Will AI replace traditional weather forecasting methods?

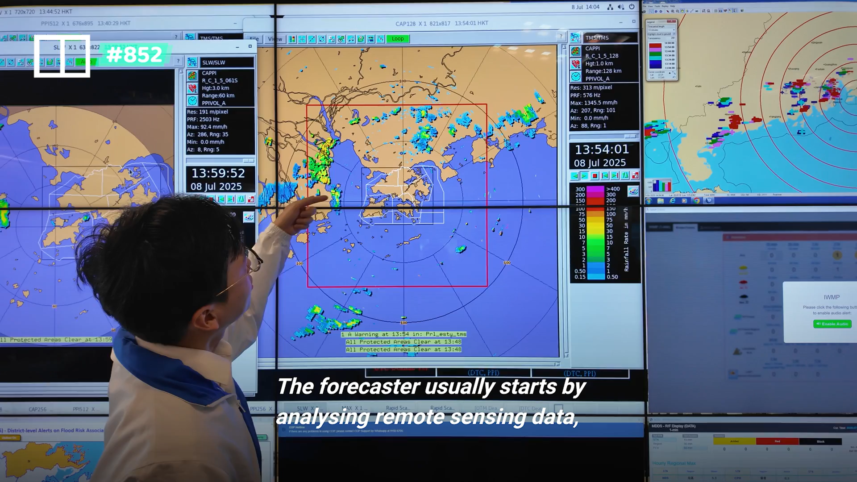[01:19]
The forecast usually starts by analyzing the remote sensing data, satellite data, radar data, as well as the observation data from the automatic radar station,